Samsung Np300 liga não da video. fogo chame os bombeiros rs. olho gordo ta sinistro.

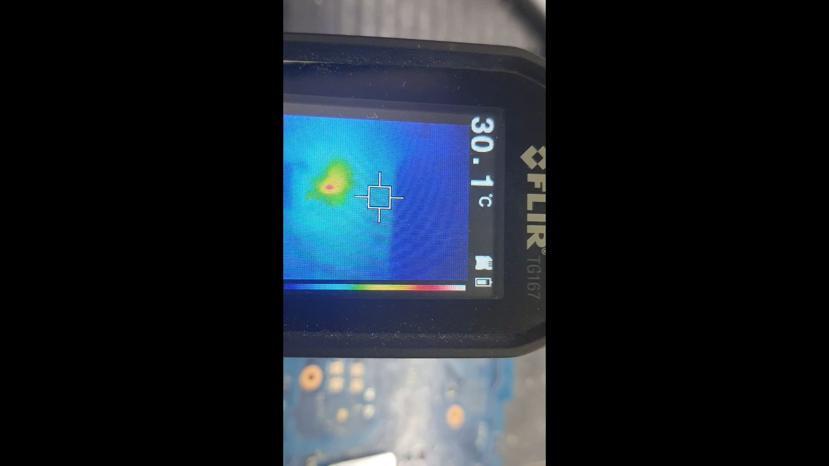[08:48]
On screen: spot 30.1°C
Puxando pra esquerda um pouquinho, ó. Puxando pra cá, ó. Aqui, ó. Queimando meu dedo. A trilha interna foi pro cacete. A trilha interna aqui, tá?
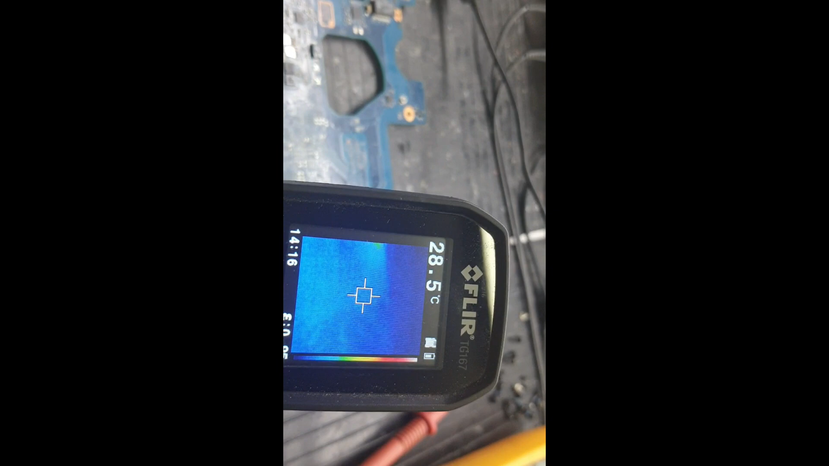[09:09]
On screen: spot 28.5°C
Você vai mostrar ele enriquecendo. Olha lá. Ah, ele apagou já, ó. Tá vendo? Só pra mostrar pra vocês que o pão já era. Já era, tá?